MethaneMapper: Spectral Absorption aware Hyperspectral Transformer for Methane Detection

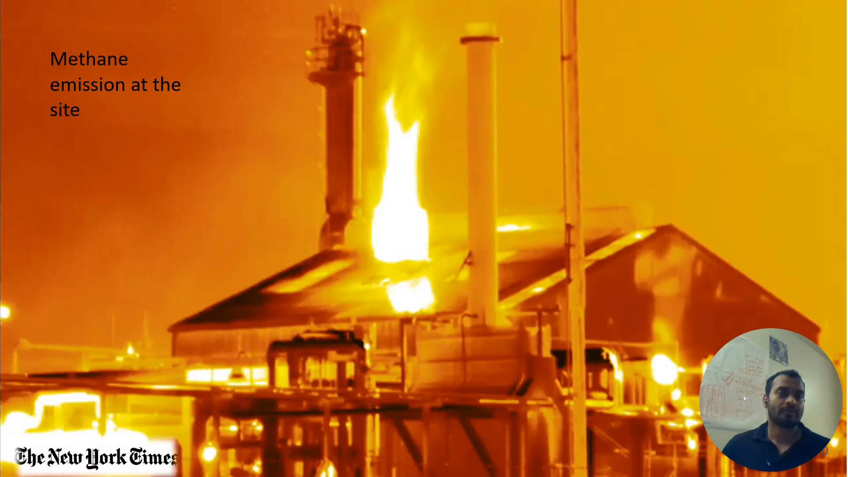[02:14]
At the moment you look slightly beyond the visible spectrum, you see a large amount of emissions from that chimney.